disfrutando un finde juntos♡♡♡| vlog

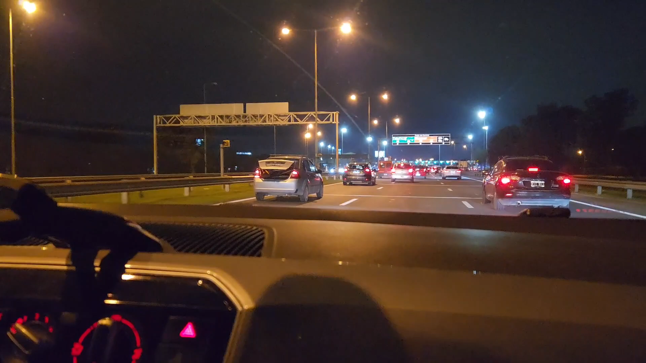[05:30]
cuando estábamos regresando había mucho tráfico es por eso que le recomendé a mi papá escuchar una audioserie que le llamaba el club Darwin